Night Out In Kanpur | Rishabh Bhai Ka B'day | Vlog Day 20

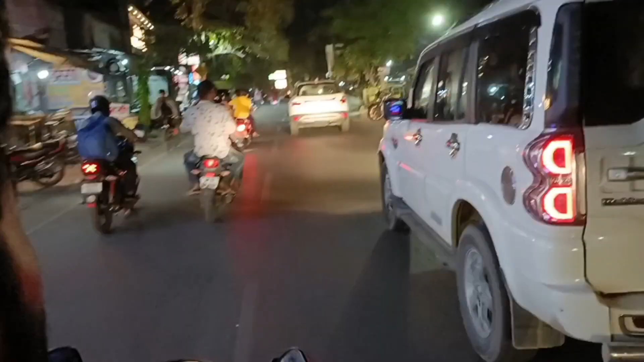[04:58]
पीछे से गया वो भगा दिया, अब आगे से जाएंगे, आगे से जा रहे हैं।
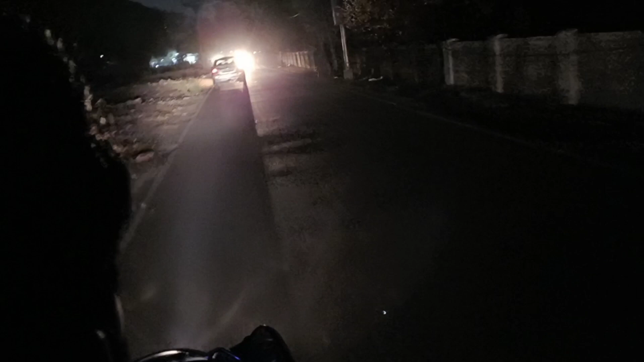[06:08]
सीमा रेखा की ओर बढ़ते जा रहे हैं, बढ़ते जा रहे हैं।
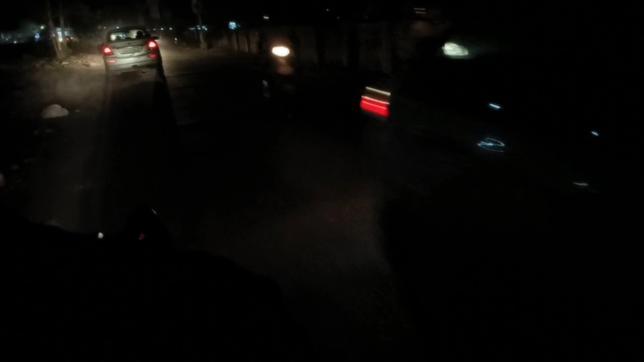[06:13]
मैया दिस इज आवर रियल कानपुर, रियल कानपुर जहाँ हम लोग रहते हैं, वो फेक कानपुर। दिस इज रियल कानपुर, दिस ये मतलब बताता है आपको कि आप कानपुर में हैं।
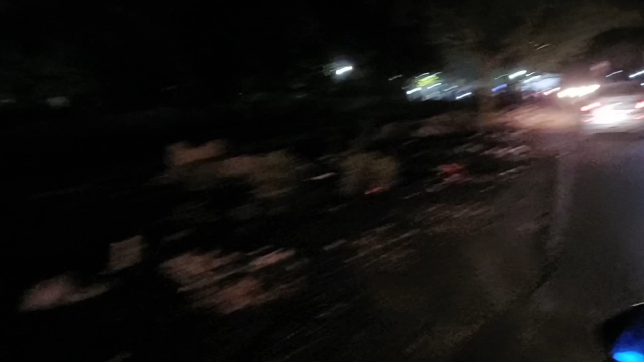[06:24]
गुटका और ये गुटका गुटका खाते हैं, बकैती करते, देख लीजिए जहाँ, समझ जाइए कानपुरिया है।
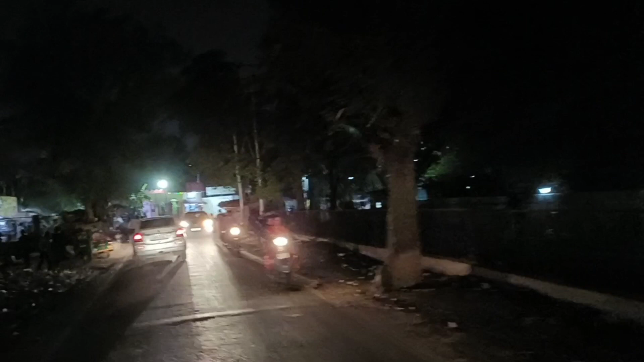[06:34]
ये भी सही था, गेट की बकैती पे। और ये हम पहुँच गए, पार्किंग कहाँ है? पार्किंग भाई 1,500 रुपये देता हूँ पार्किंग,
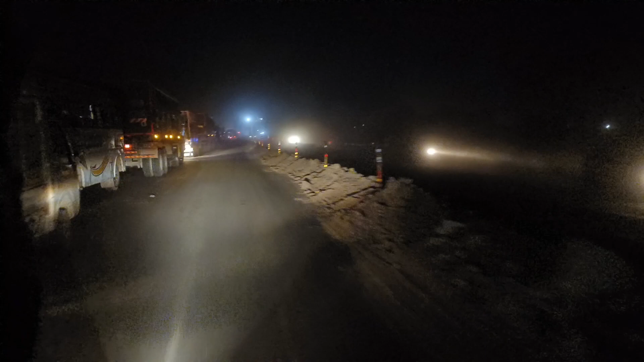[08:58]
अरे हम चले जा रहे हैं, बहुत ही प्यारा जाम लगा हुआ, जाम नहीं यार, रात भर फुल एंजॉय करेंगे।
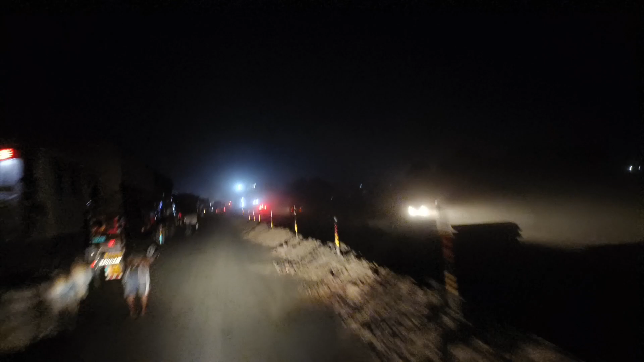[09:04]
ये लोग कह रहे हैं मुड़ो नहीं मुड़ेंगे, डाल दो अंदर से।